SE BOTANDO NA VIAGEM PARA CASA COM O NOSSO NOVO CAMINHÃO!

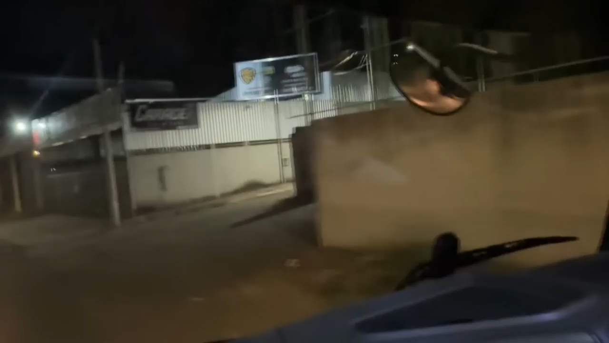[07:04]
Olha o lugar que nós fez os adesivos mais cedo. Agora, e cadê a?
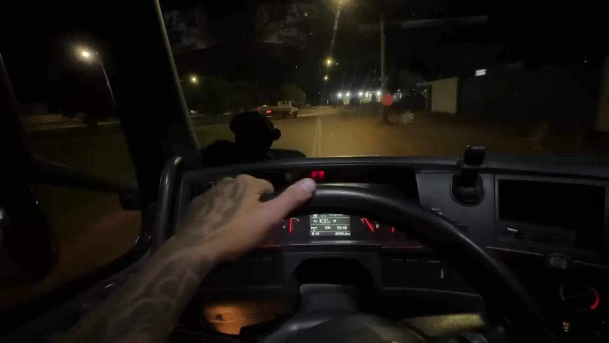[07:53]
Aí sim, ó. Chama. Bora, Bill. Rapaziada, paramos. Se eu tiver um carro tração traseira na rodovia, eu vou brincar nesses pedaços todos. Aí, ó.
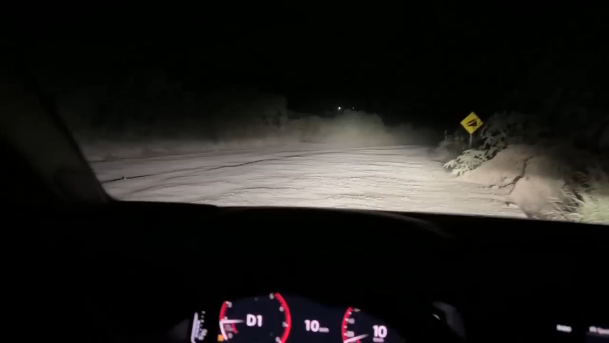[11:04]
E aí a gente já tem que fazer um desvio de Bom Despacho pra Moema, de Moema pra Lagoa da Prata, Lagoa da Prata pra Luz, que chega de lá de Luz. E o acidente dele foi entre Bom Despacho e Luz, que é ficar de Luz. É, vocês entenderam? É, é isso mesmo. E aí pra vocês verem a situação. Oh, meu Jesus, estrada ruim.
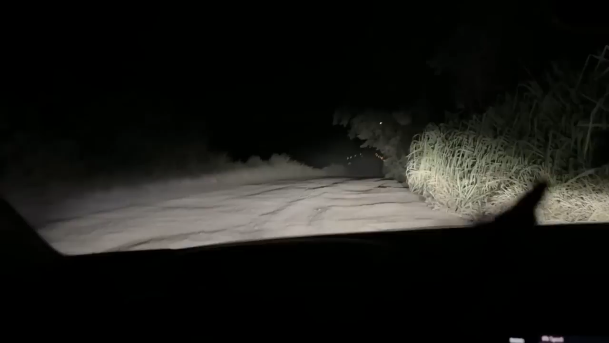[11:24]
Parece que uma ponte caiu ali, onde fizeram um desviozinho de terra. Ó, mas eu sou enjoado com o carro, velho. Igual, eu garanto que o Gustavinho tá todo se mordendo lá dentro do caminhão.